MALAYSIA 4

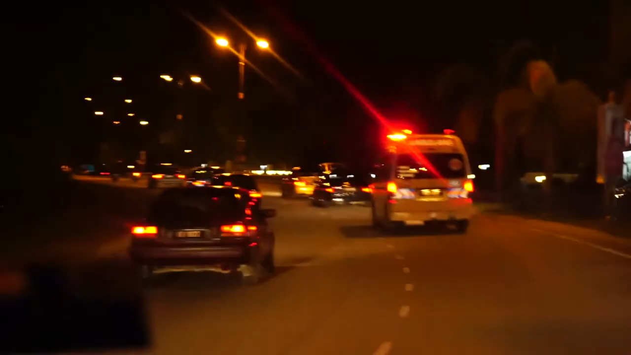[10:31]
Bilarna framför vägen att flytta på. Den här jäveln, han har ju stelat.
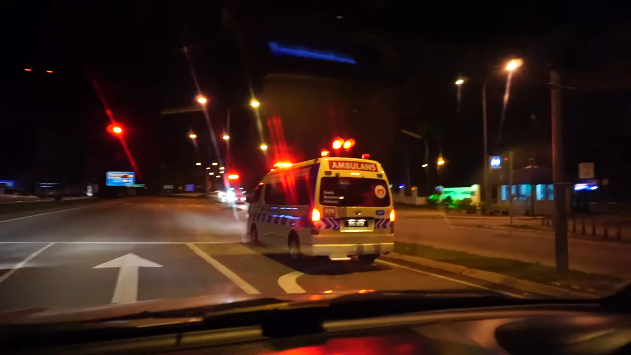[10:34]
Ambulansen har skitbrott om han stannar mot rött.